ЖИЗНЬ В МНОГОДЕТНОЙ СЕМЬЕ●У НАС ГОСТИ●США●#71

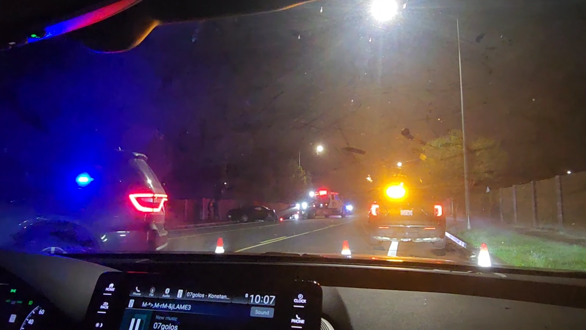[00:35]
Вот на этой нашей дороге часто очень машины вот такие, видите, наверное, молодые парни, потому что видно, машина гончая. Очень часто вот так вот не справляются с управлением и залетают то на бордюр, то забор.